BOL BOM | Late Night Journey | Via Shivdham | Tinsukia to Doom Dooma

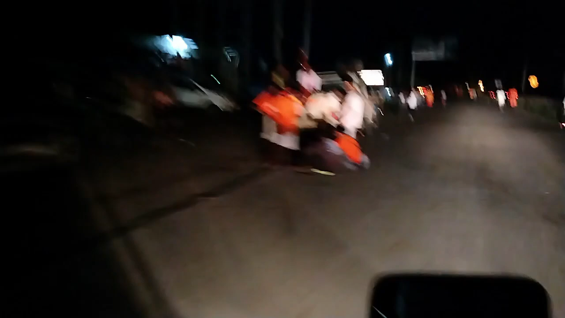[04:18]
और यहाँ पे रास्ता में देखिए अभी भी भक्त कौन आ रहे हैं, ये है जो धौला धुमधुमा साइड से जो आ रहा था,
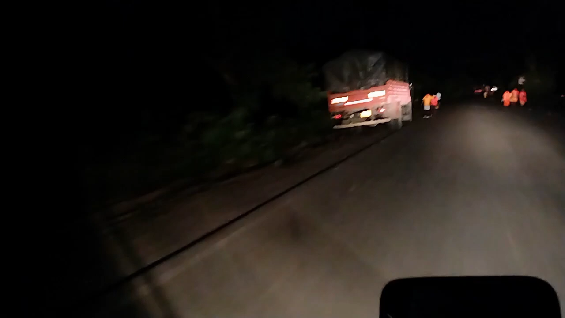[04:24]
और इससे पहले जो आप लोग भक्तगण को देखे हैं वो लोग थे जो तिनसुकिया से आ रहे थे।
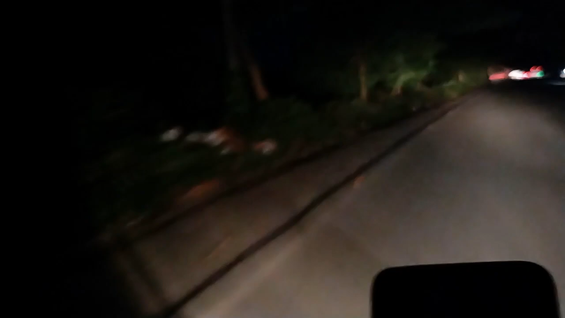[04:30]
और ये हो गया है जो धुमधुमा तरफ से, तो अभी हम लोग शिवधाम क्रॉस करके धुमधुमा तरफ जा रहे हैं।
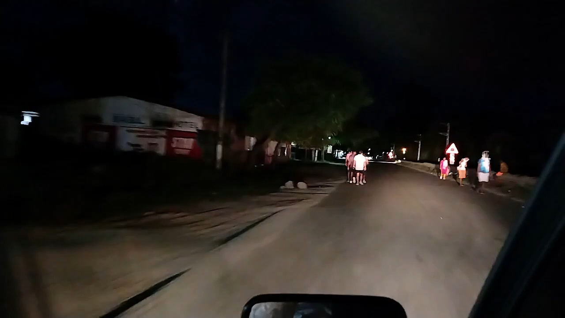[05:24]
महादेव के प्रति कितना क्रेज है भक्तगणों का। शायद बारिश होगा, वेदर देखकर लग रहा है कि बारिश होगा।